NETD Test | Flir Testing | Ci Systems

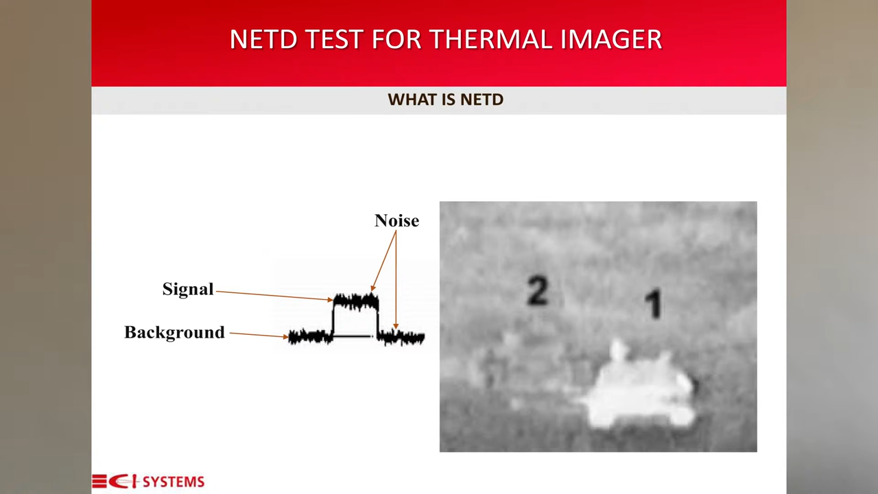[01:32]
The second tank is just below the NETD. Even though there are an outline, notice that the second tank and the background noise are at the same gray level. The equation defines the method of calculating the NETD of the thermal camera.
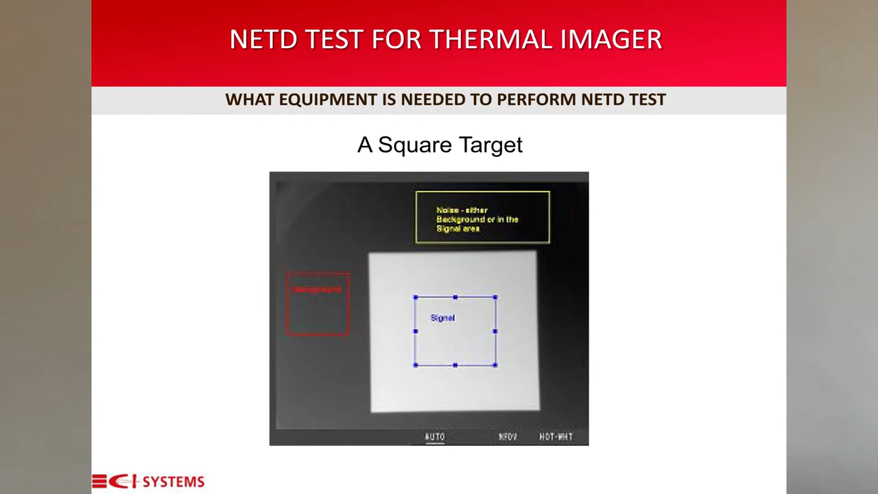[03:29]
with a large enough area to place the region of interest, ROI, both for the background and the signal. First, let me explain what is a coolimeter.